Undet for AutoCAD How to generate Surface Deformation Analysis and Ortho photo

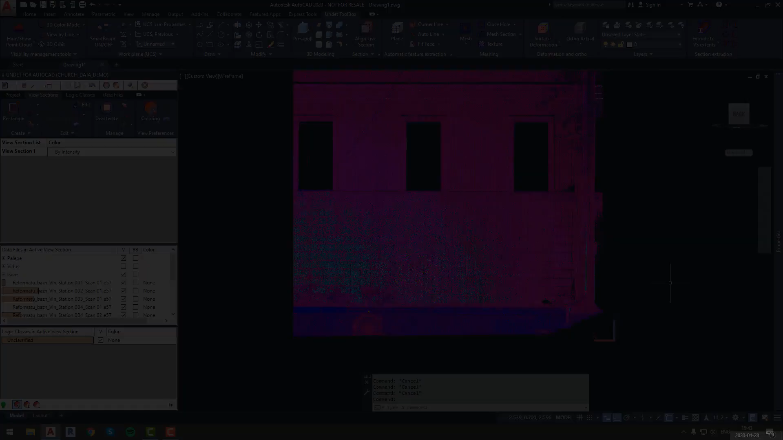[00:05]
In this video we will show you how to generate surface deformation analysis and ortho photo using undet plugin. With undet you can create surface deformation, vertical deformation, custom deformation and pick values. We will come back to ladder later on. To generate surface deformation analysis we created clipping box in which we can see wall of the building. First step of analysis generation is to set recognition parameters. To do that we will run automatic feature extraction
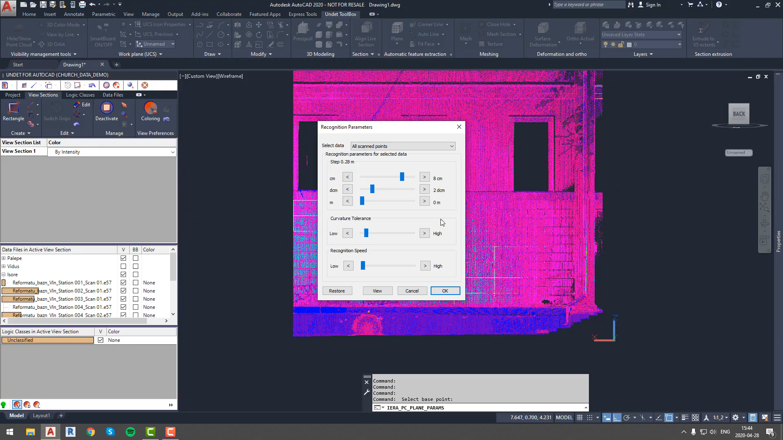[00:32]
option and we will pick our area of interest somewhere on point cloud. In a pop out window we can adjust recognition parameters until they met our criteria and we can move on. Next step is to run surface deformation function and select surface that you are interested in on point cloud. If plane of your interest was recognized correctly press
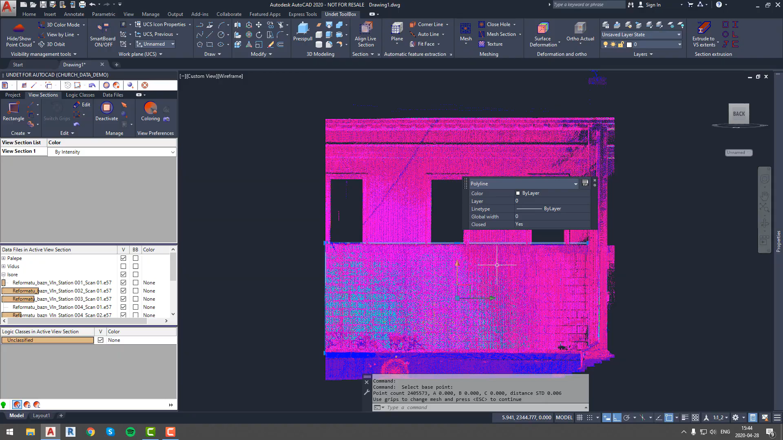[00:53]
enter and deformation parameters window will pop out. Over here you can enter parameters such as interval size, interval count and allowed tolerance which will determine analysis legend.
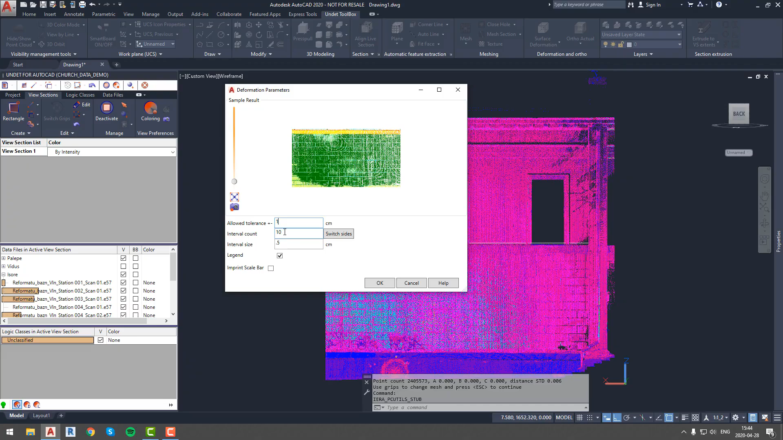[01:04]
In this case we will be able to see color change every time there will be 1 cm difference for up to 20 times. You can also see preview of analysis in same pop out window.
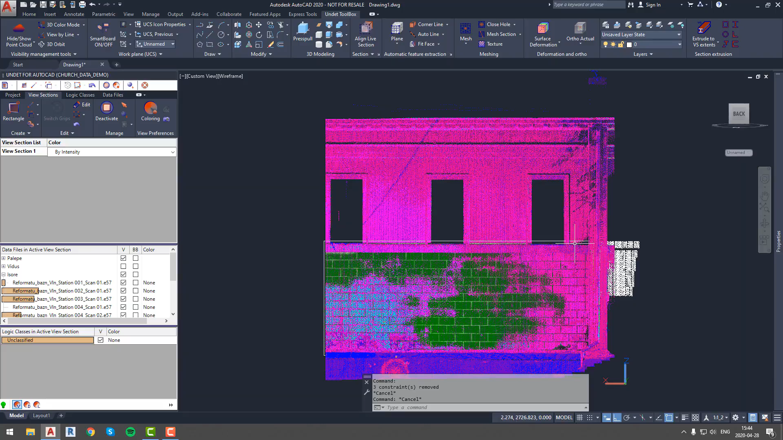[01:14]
After we press ok legend and analysis will be generated and you will be able to see precise deformation information.
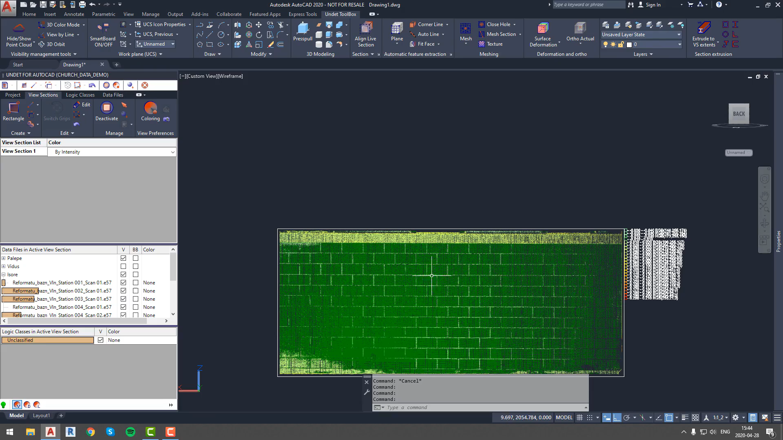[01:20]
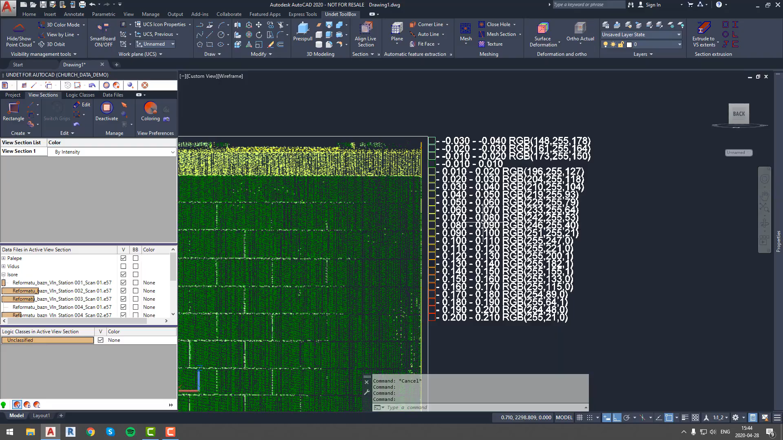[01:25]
We will hide point cloud to get a better view of generated results.
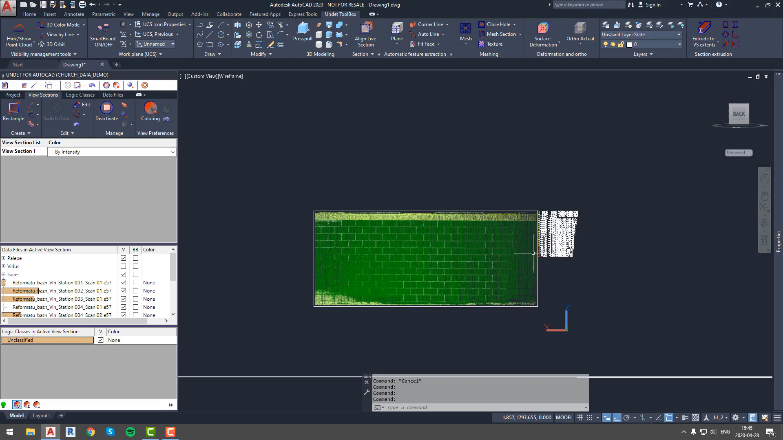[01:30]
For ortho photo generation we have another clipping box of room floor.
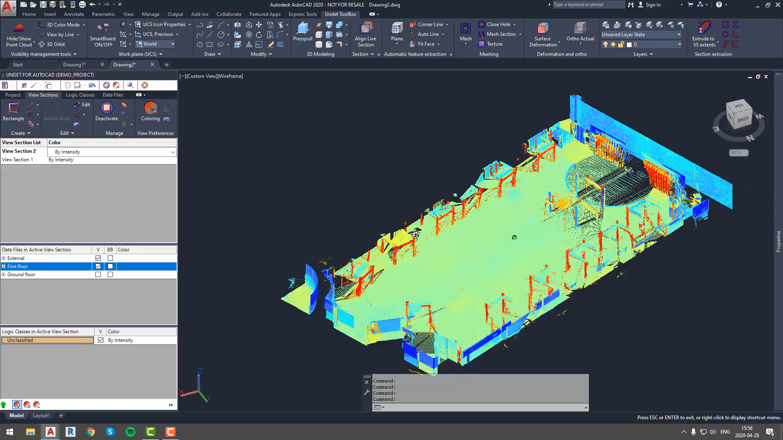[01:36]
Ortho photo generation is simple, just select what type of ortho photo you want to generate.
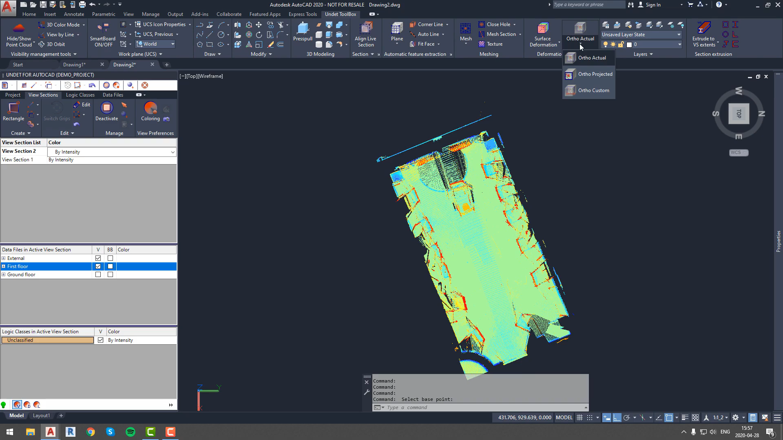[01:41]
In this case we will select ortho actual because we will use this generated image to pick floor level values.
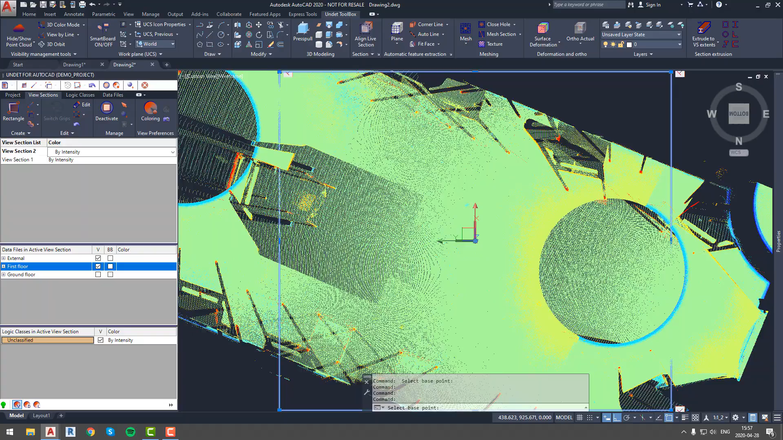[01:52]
So we will select ortho actual and press on point cloud in your area of interest,
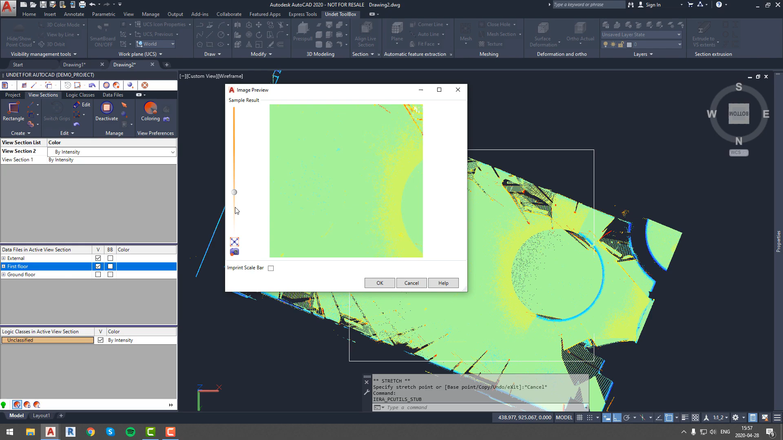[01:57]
after boundaries are recognized press enter for image preview, and press ok for image generation.
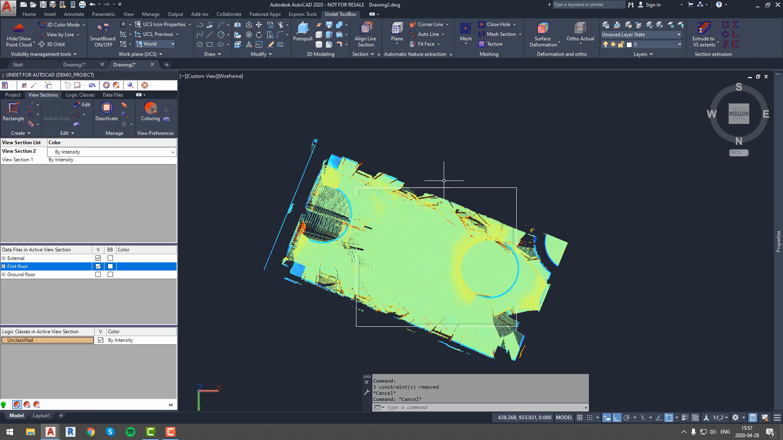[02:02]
Now we will adjust coloring settings of point cloud just to get better view of generated ortho photo. This step is not necessary.
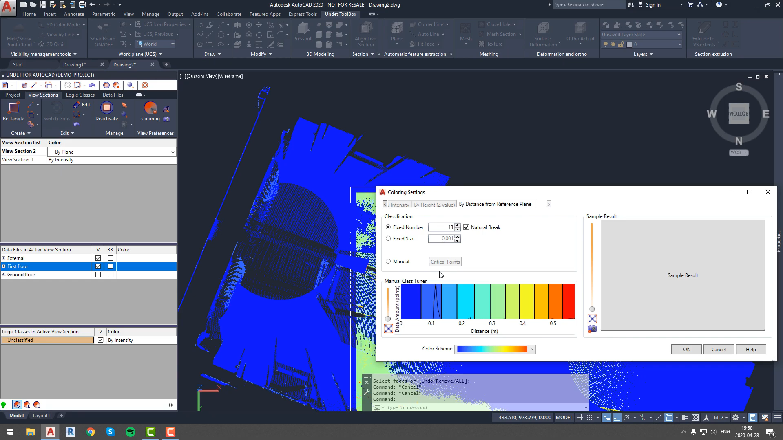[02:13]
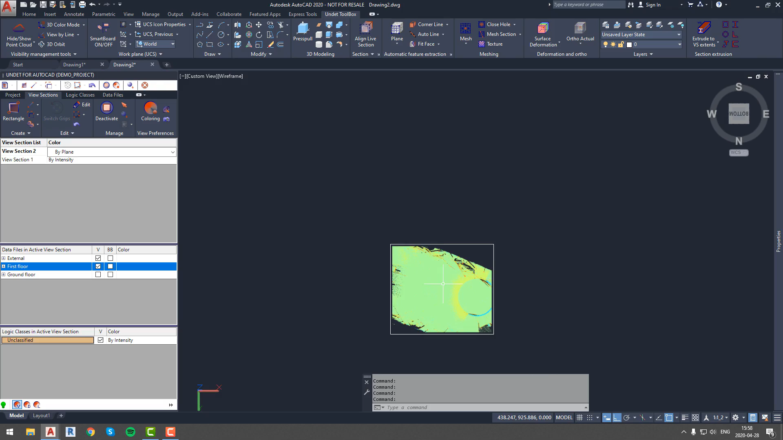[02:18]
So now we will move generated ortho photo and we will use it as a reference image for picking correct floor values. Go back to deformations and ortho tab and select pick values function.
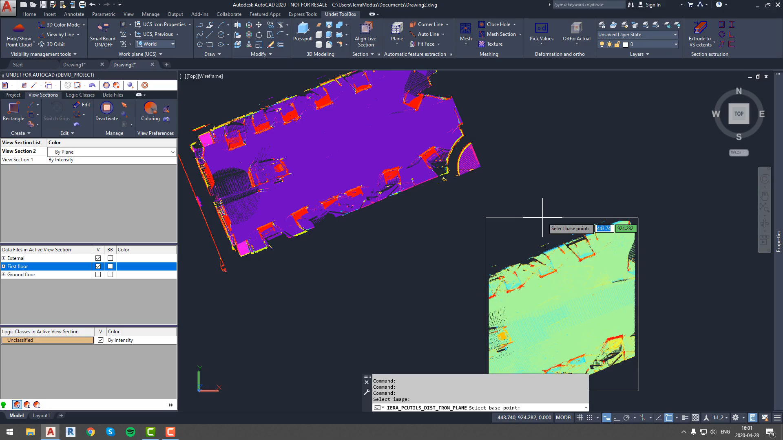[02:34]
After that select generated ortho image and start picking anywhere on floors to get values.
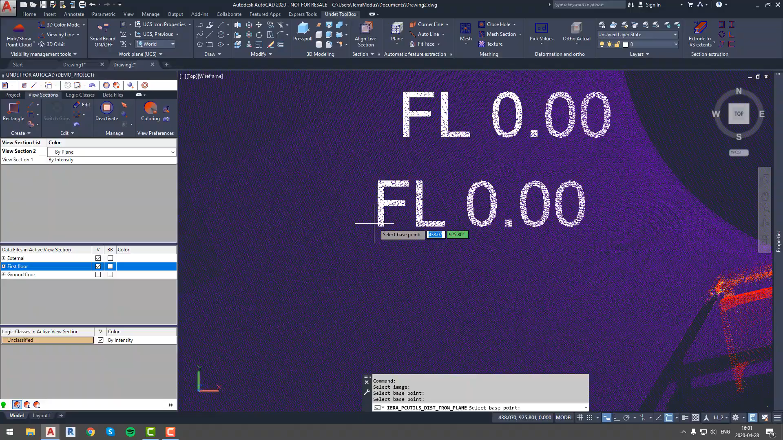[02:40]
They will remain zero until you will save your drawing so we'll go ahead and do that right now.
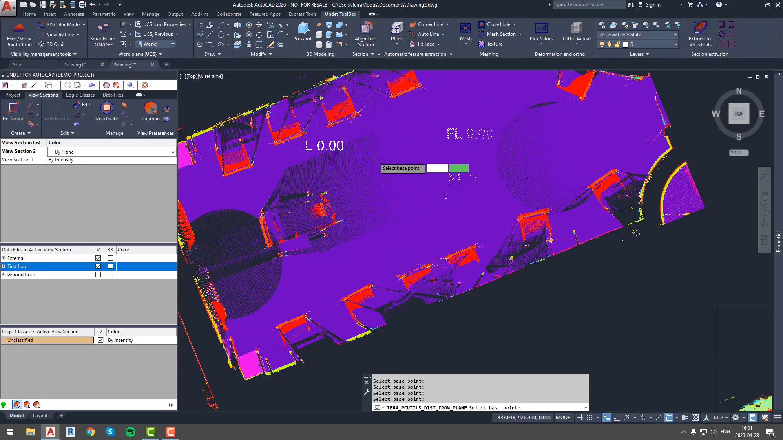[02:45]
As you can see all values are the same, so it means that floor level in this room is even. We will check if that is correct by adjusting clipping box coloring options so that we can
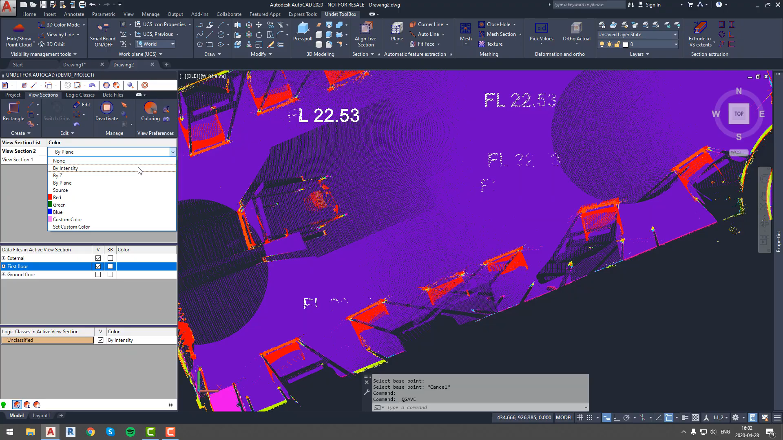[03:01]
see color change every time there is 1 cm value change in our clipping box.
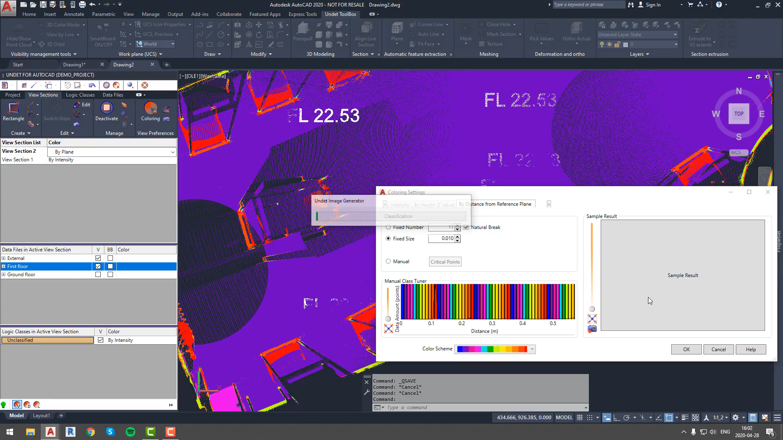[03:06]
We can see that there are different color in this corner so let's pick values again and let's check if picked values will be different.